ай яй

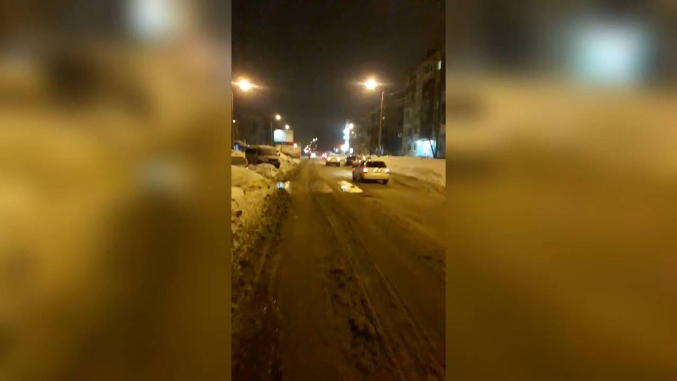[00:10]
Итак, улица Некрасова. Вот впереди мы видим автовокзал. Что же мы, кроме этого, видим на дороге? А вот что.